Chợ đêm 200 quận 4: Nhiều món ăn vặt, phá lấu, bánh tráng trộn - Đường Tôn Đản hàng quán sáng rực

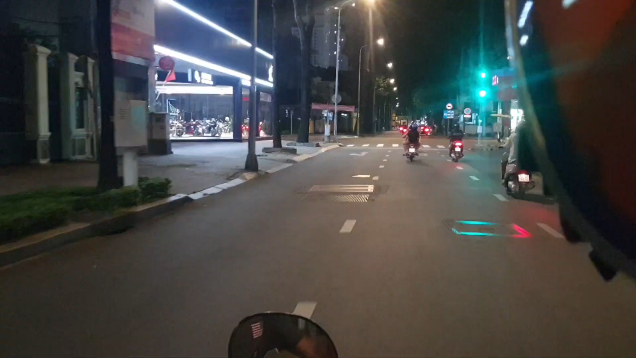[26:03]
Và hiện tại mình đang có mặt trên đường Pasteur. Bây giờ mình sẽ chuyển hướng về đường Võ Thị Sáu. Lý do là
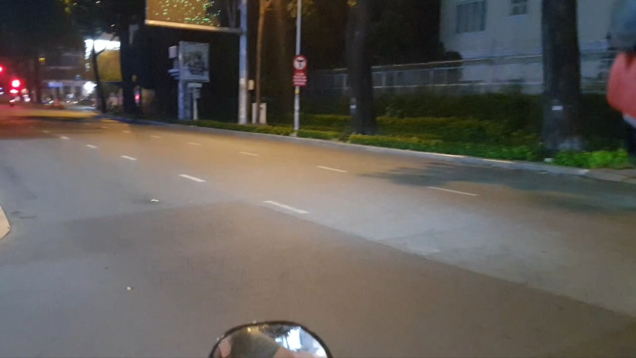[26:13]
ngày hôm kia, ngày hôm qua thì mình đi tìm cái anh trai mà
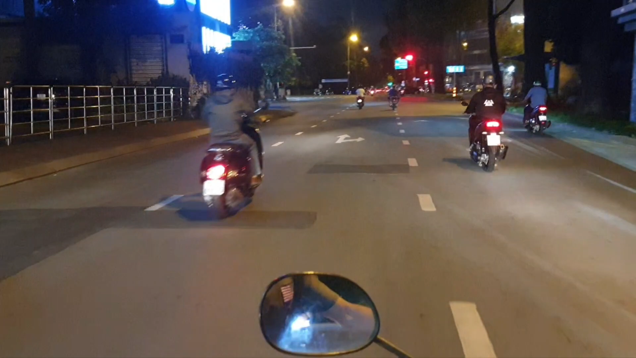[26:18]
mưu sinh bằng nghề lượm ve chai đó. Anh có ba người con và vợ chết vì Covid 2 tháng trước.
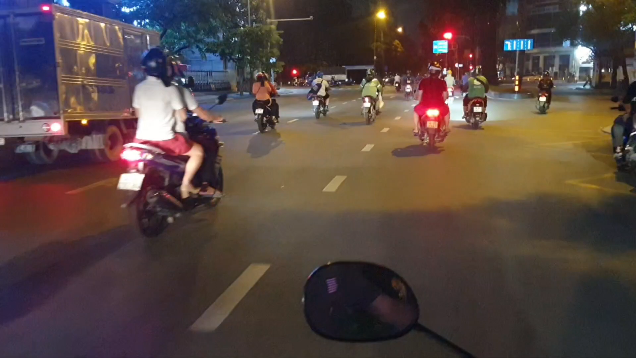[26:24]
Và đi tìm ảnh 2 ngày thì chưa thấy. Bữa nay đi lại luôn. Hy vọng là gặp. Đây là Võ Thị Sáu rồi. Cái địa chỉ của ảnh là 171, bây giờ mới đứng đó. Thực ra là mình đã đi tìm rất nhiều đường từ Võ Thị Sáu qua 3 tháng 2, cách mạng tháng 8, chợ Hưng Đạo. Trong 2 ngày đi tìm lại không thấy.